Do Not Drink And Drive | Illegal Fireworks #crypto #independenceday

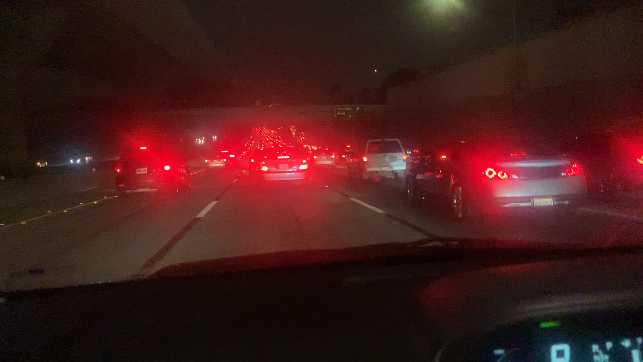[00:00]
yeah welcome back to the best crypto channel around the world my name is Ish as you can see right now I'm in traffic it is Independence Day here in United States it's a night and I'm on now you can hear the fireworks they are bursting like crazy those are illegal fireworks you know but it looks like there is an accident around freeway